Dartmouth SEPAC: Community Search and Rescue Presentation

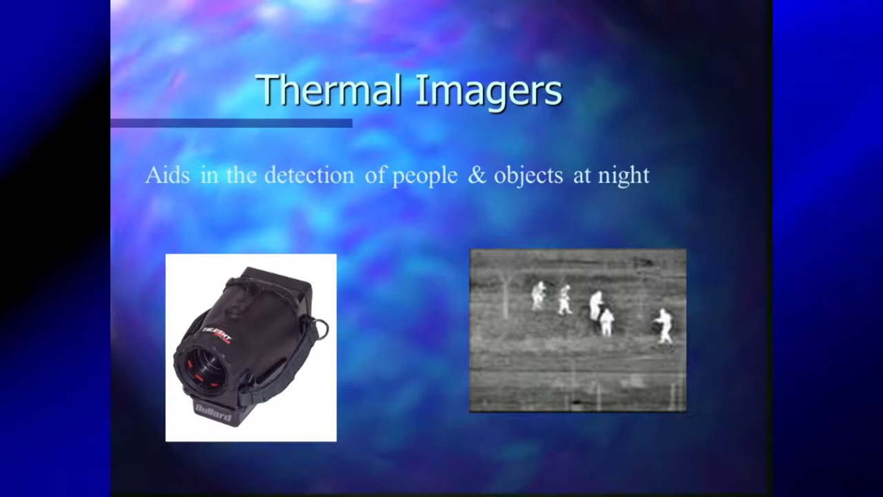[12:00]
You're looking at a big open field and it picks up a heat signature and that's what you would see. Night vision stuff, we have some of that stuff on the team. We don't use it too often.